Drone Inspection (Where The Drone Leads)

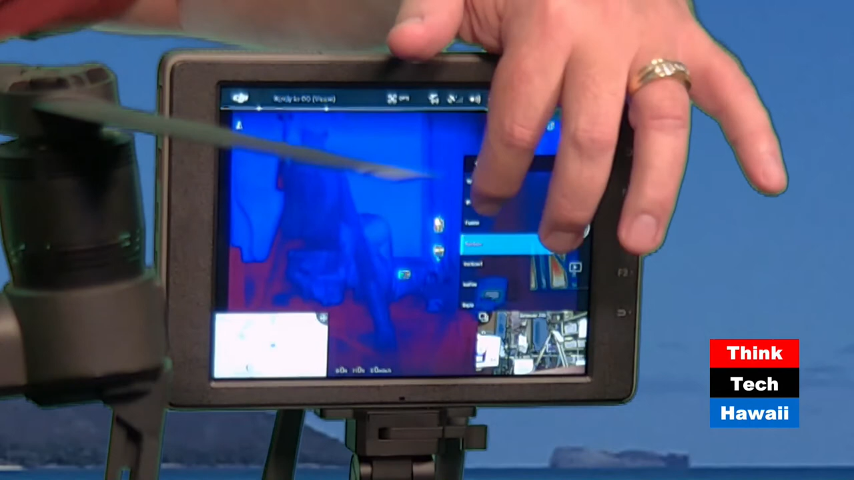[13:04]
And the way we equate this to people, we just say, well, it's kind of like Predator view. You know, you can actually go through, just like in Predator, you know, and you try to find what looks, what's the right, what's the right, you know, wavelength that you're actually looking for.
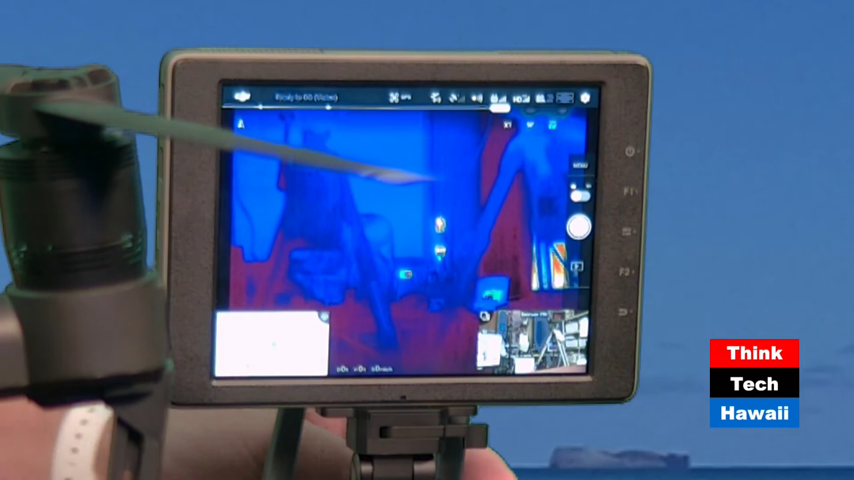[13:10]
But it has a variety of palettes available that are very helpful in sometimes trying to discern minute temperature detail. And they actually have classes in thermography. Believe it or not, that is a thing. Thermographers are people that actually can
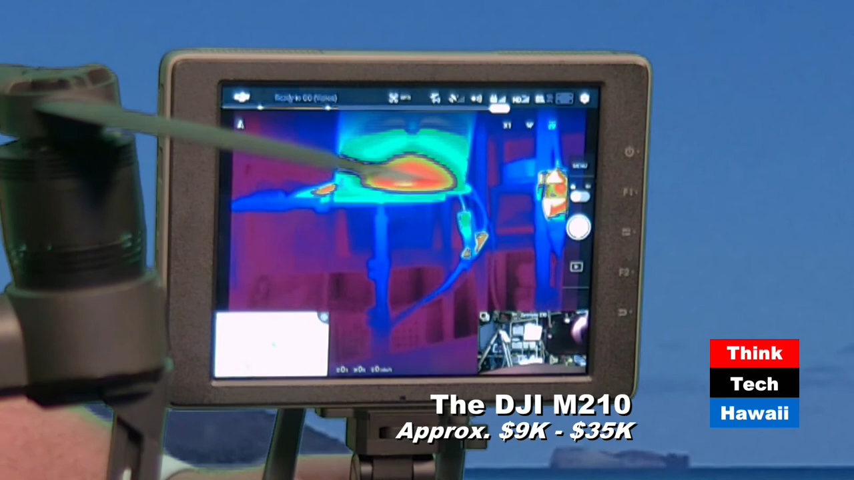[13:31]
interpret thermal data for a customer and able to better understand exactly what it is that they're seeing.
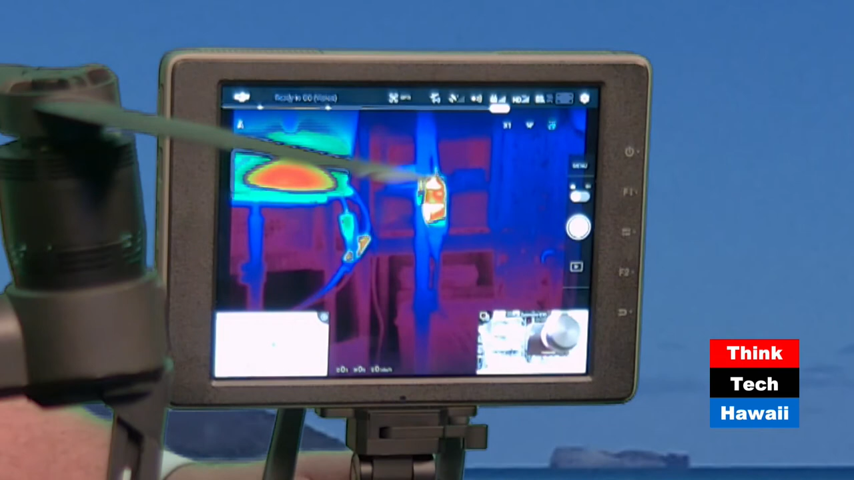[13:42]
So, like I said, you're looking at the back of that laptop there and some other stuff hanging off, the power supply and everything as you see those. We got some of the folks in the background, so we'll come down a little. So, yeah, it's a rather interesting piece of technology.
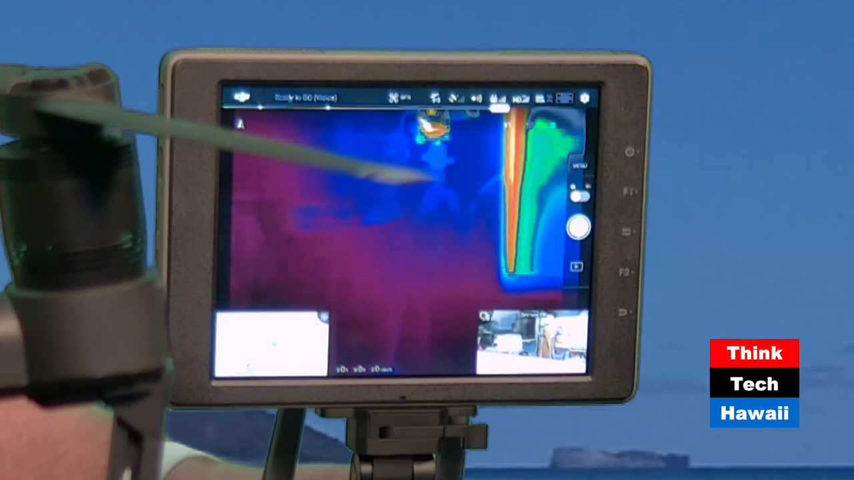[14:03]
And obviously, we're rather close to everything here.
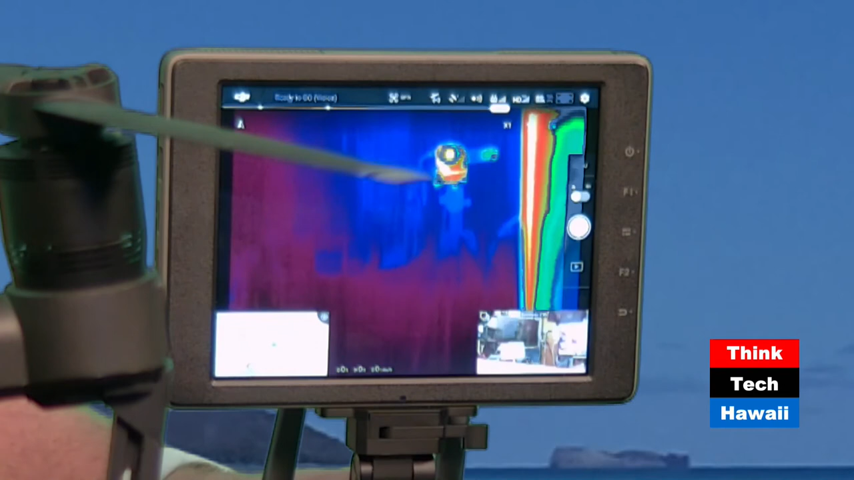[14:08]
But you can see that other camera, the heat coming off of that, off the front of that camera.
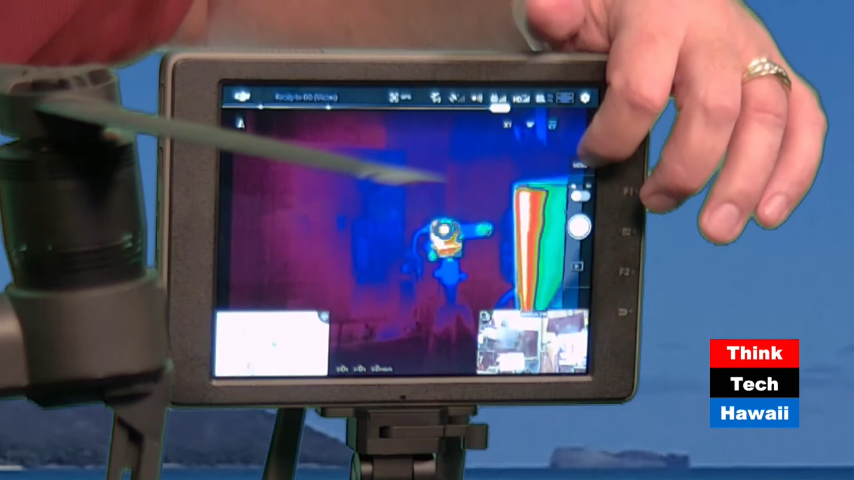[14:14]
Let's switch over to another palette view real quick and we'll try something else here.
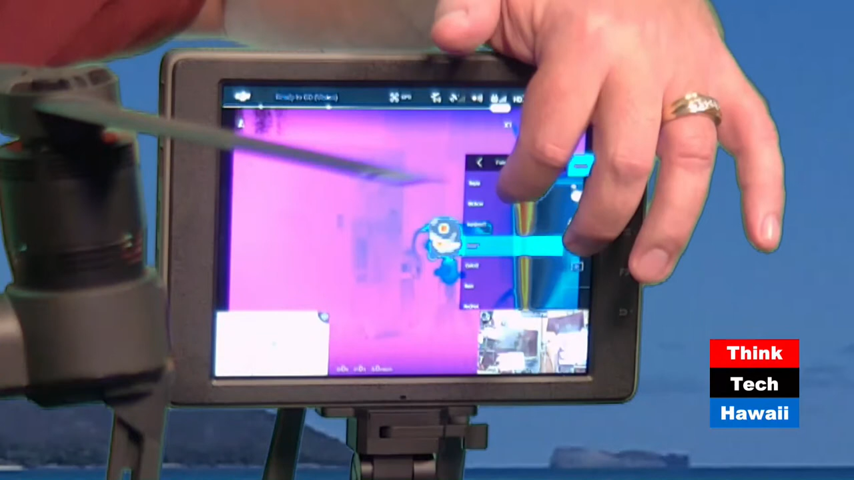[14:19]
So, in this one, if you're looking at it,
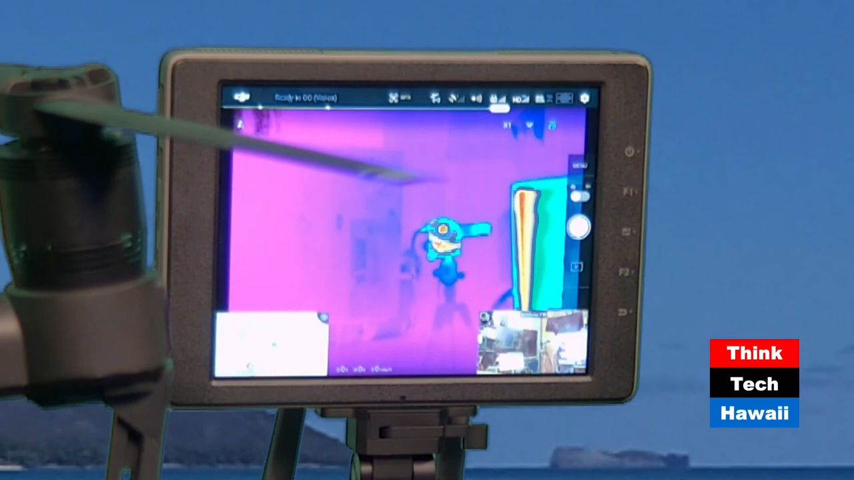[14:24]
you actually see a lot more gradient in the temperature detail that you're looking at in this particular case.
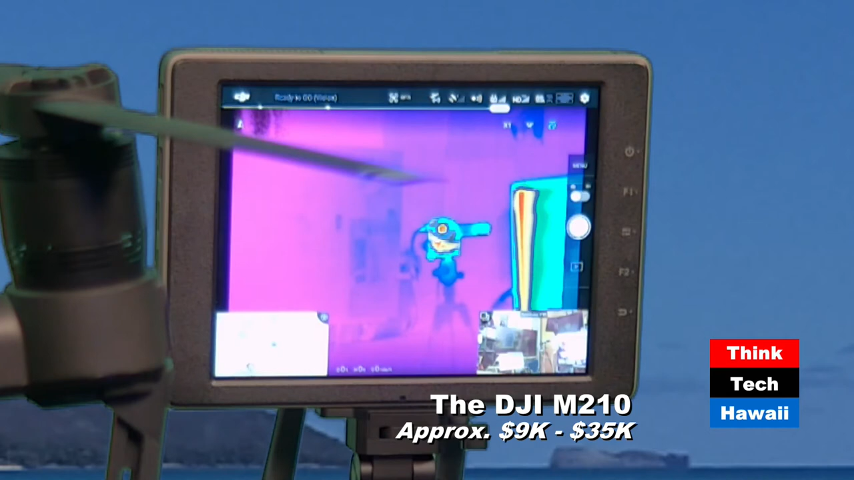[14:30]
And you can, like I said, you can see that heat energy that's coming off that particular item. So, no different if it was, you know, if it was somebody.
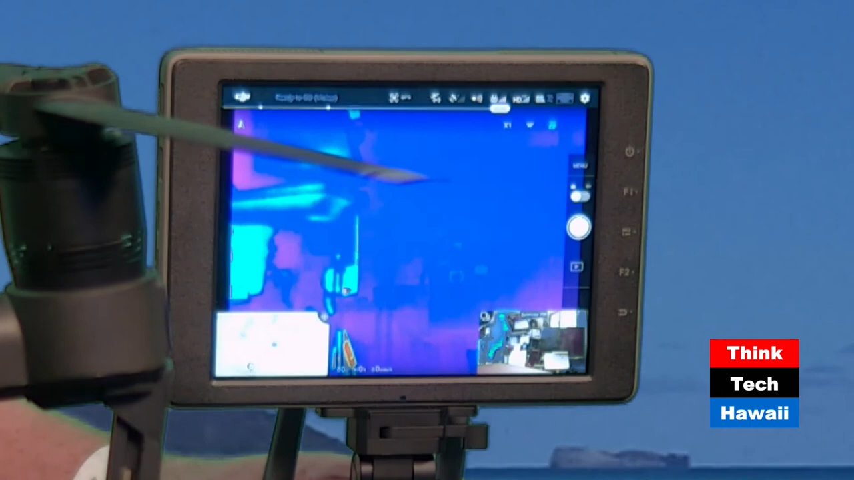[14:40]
So, looking back towards the glass, getting a little reflection off the glass, looking all the way back towards the camera itself or the drone itself. And so, if you look in the lower portion there, you see the regular camera and it's moving right along across that same area. So, if you're recording, you're recording both videos at the same time. Very handy, very useful in inspection work, but also, like I said, in that search and rescue realm. And, you know, with this capability too,
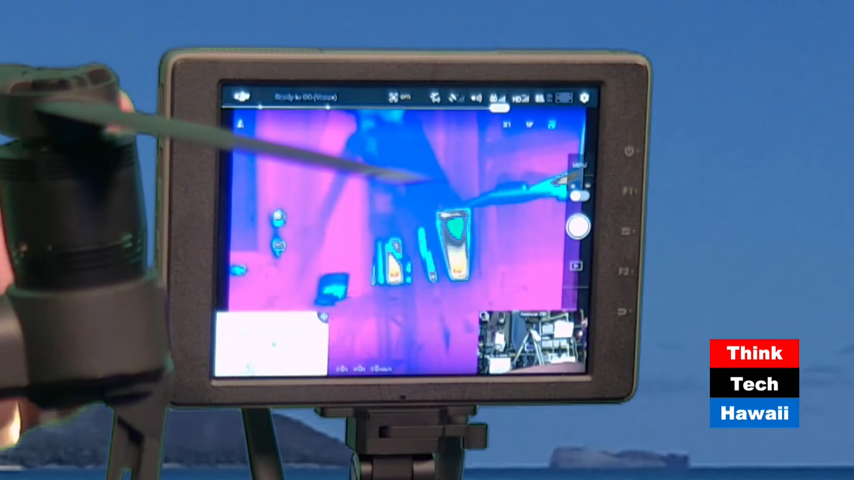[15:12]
you have the ability to remotely or be able to transmit this data to remote sites. And they even have a new feature,